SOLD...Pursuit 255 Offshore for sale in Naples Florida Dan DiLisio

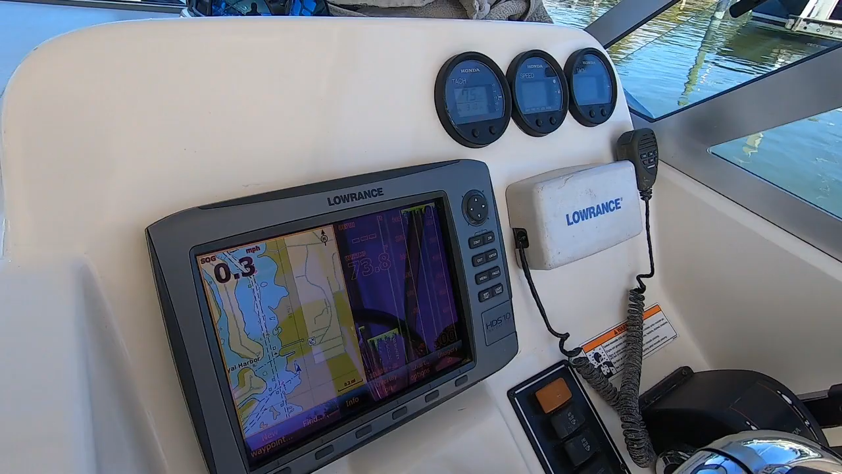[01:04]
On screen: speed 0.3 mph
Here's our fancy Lowrance HDS 10 high definition combination unit. It's got fish finder, GPS with radar.
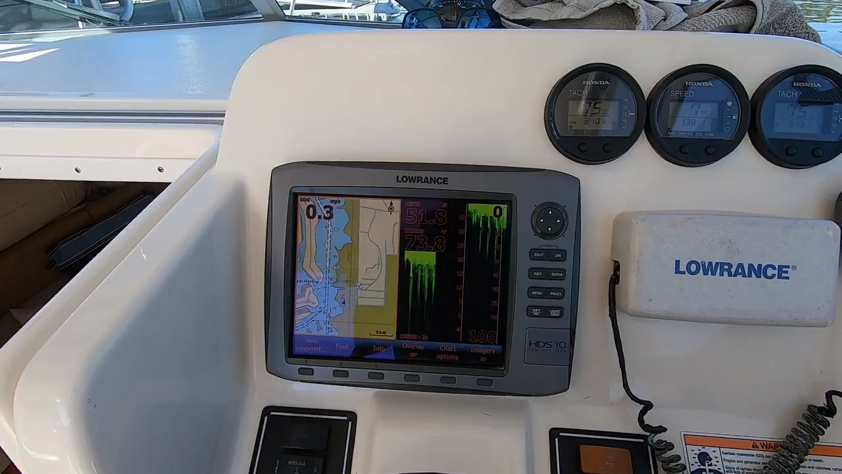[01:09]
Your Honda gauges, two tachometers and a speedometer.